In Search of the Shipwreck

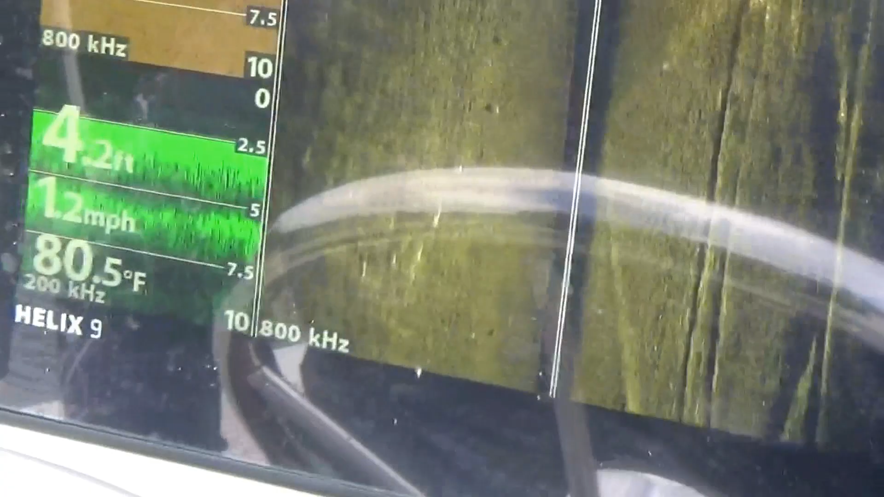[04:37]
On screen: depth 4.2 ft, water 80.5°F, speed 1.2 mph
This is giving us the actual ground
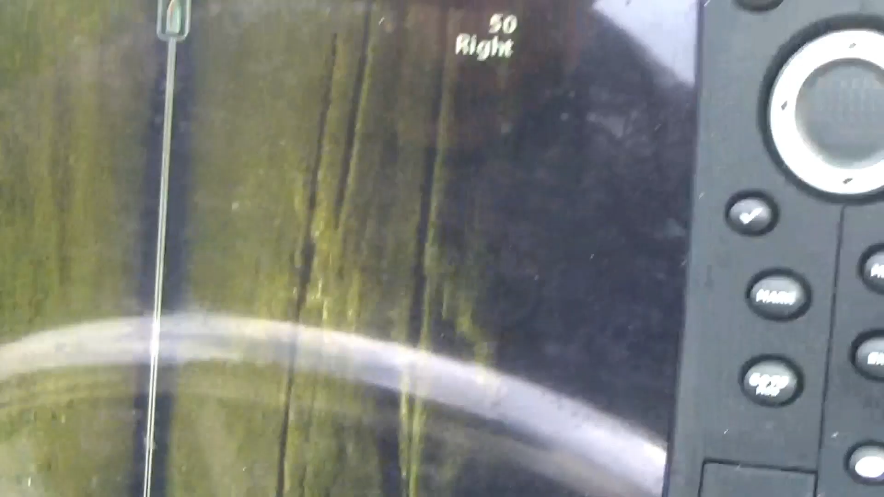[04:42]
It's giving us 50 feet to the right and 50 feet to the left.
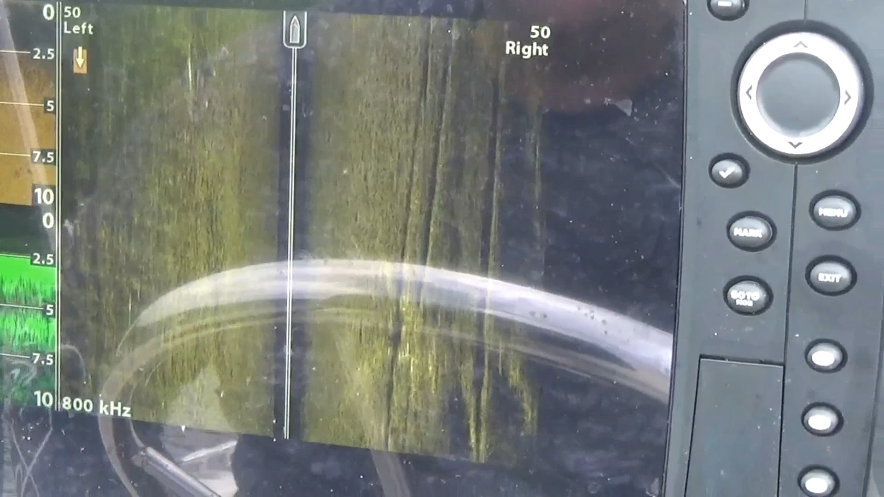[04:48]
And there's that white spot again. You see it right there? Yeah. Oh, yeah, that's what it is.